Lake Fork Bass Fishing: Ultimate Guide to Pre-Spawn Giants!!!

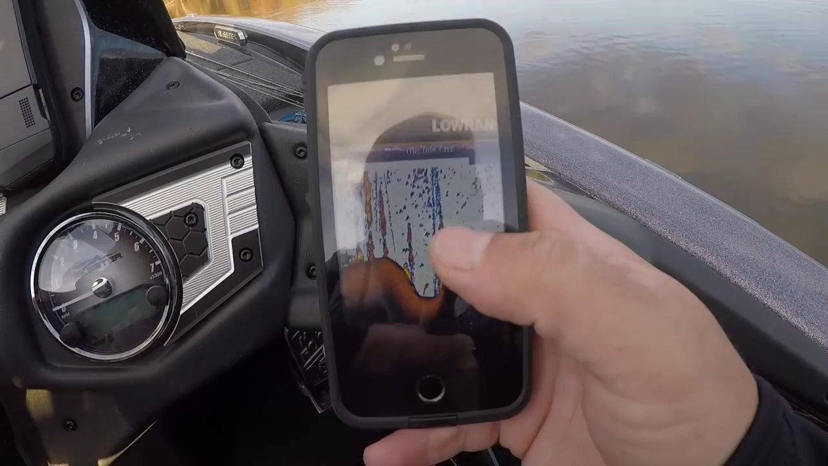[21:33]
Here's a picture from one of my favorite creek bins out here, trying to get this glare off here. But this is the inside bin, and this is the outside bin. Now, if you'll notice, the wall on this outside bin is much, much steeper than the wall on the inside bin. That's why we always focus on those outside bins. Now, if you go find it with the side imaging like I just showed you, and then you come back and you go across it with that sonar, when you find that steep sloping outside bin like that, that's exactly what you want to see. And I hope it helps.